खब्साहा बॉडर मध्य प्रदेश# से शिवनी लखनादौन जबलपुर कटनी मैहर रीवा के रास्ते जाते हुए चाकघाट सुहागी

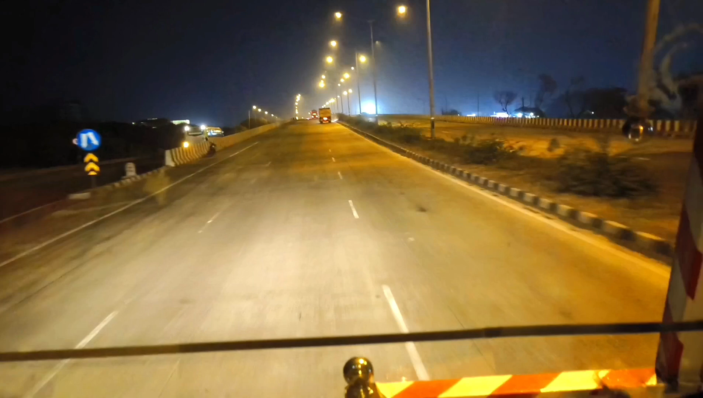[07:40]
जा रही है सर्विस रोड वो बोपाल के लिए नीचे रस्ता कर जाएगा और मैं प्रेंस क्या करूँगा ब्रीज तो पर चर जाओँगा तो पर चर के नीचे रहूँगा रिवा के चलूँगा तो फ्रेंस मैं
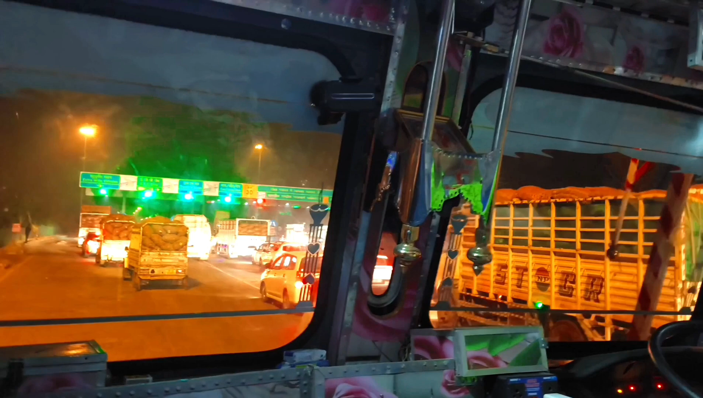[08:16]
अभी क्या क्या हूँ जो तुसरा से तिसरा टोल गेट के जो बीच में होटल पेट्रल पाम पाता
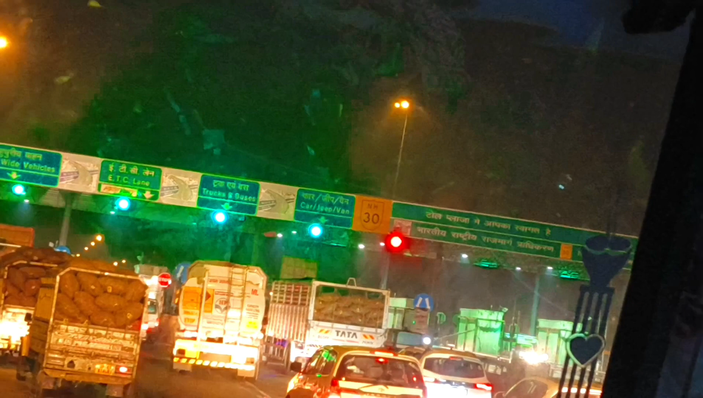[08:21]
है उसका मैं काउंटिंग किया हूँ तो फ्रेंस देखने को मिला है राइट साइड में भारत के पाम तीन को देखने को मिला है और इंडियन का दो पाम देखने को मिला है
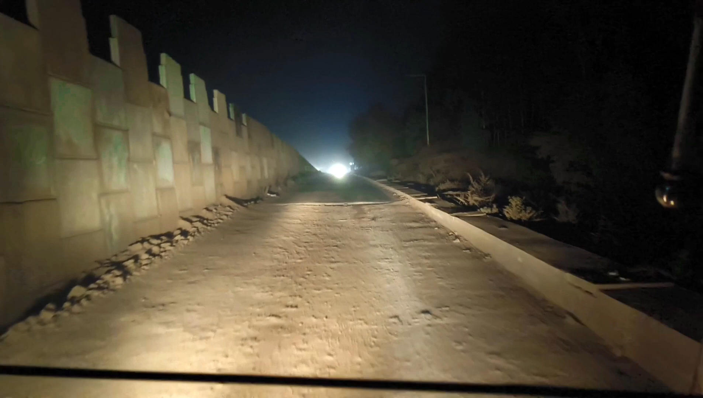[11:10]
घर से हैंगे तो प्रिज जहां से
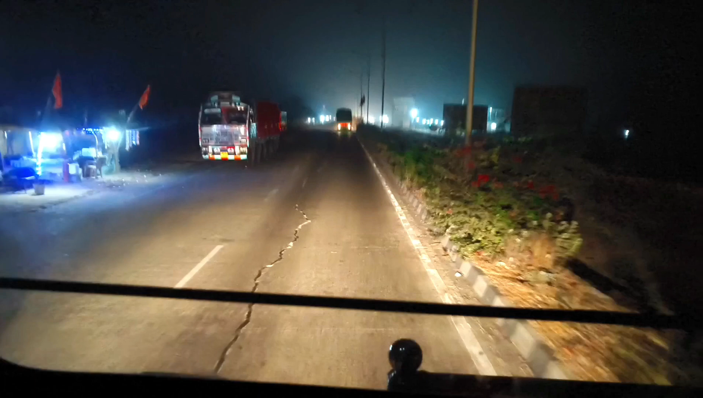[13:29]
राइटसाइड में दूकान के दुगानदेखने को मिले है लेफ साथ तो कम लेकिन पुड़ा, च्छणचछाइ का दुकान就到 का बिस्कित का दूकान दूकान है तो आपको अराम से मिल जाएगा
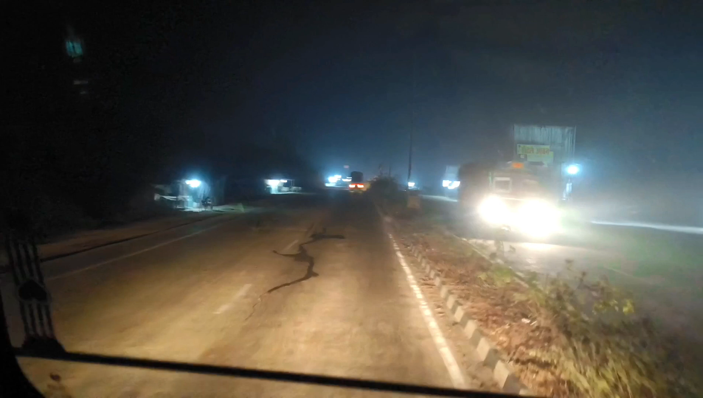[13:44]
तोल गेट परक त्ट्रेगे से इतना दूर
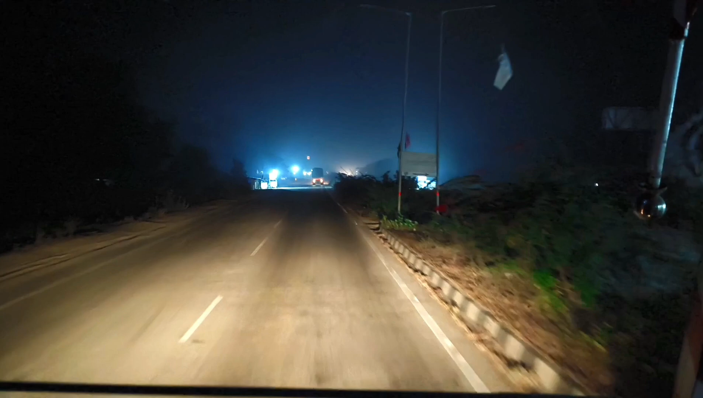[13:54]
पेटरण परक है जो
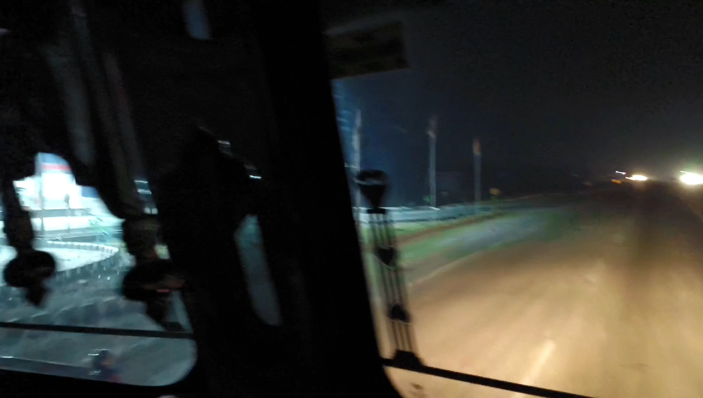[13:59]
दिखे आप सामने है तोल गेट परक गरते एक कilomi atra़ आयग है
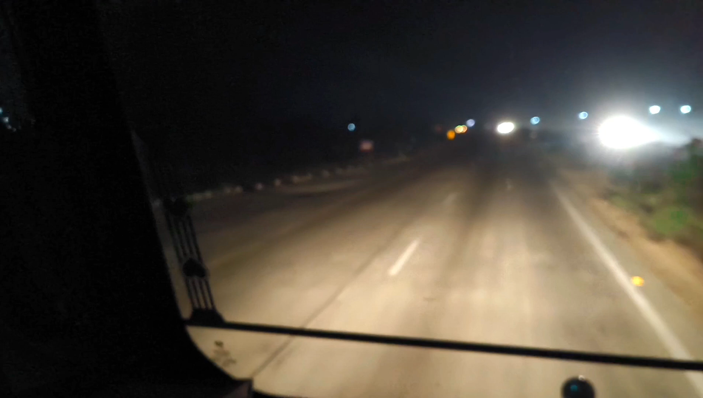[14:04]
तो था Tos Mol Gajract पार करते हैं और राइट साइट में होटल भी आ है तहार तो प्रेंट्स देखिए अभी हम तोल के पार करके आए है तो
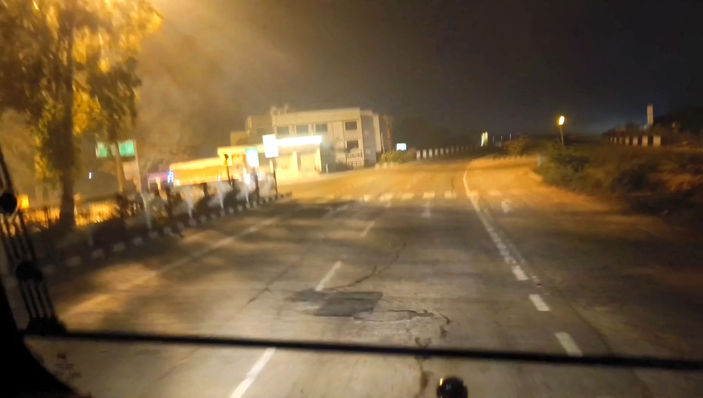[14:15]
जैंवी 10 क्यिमिटर करते है तो राइट साइट में रस्ता जा रही वो पाइपास जा रही हो जो लेप साइट में रस्ता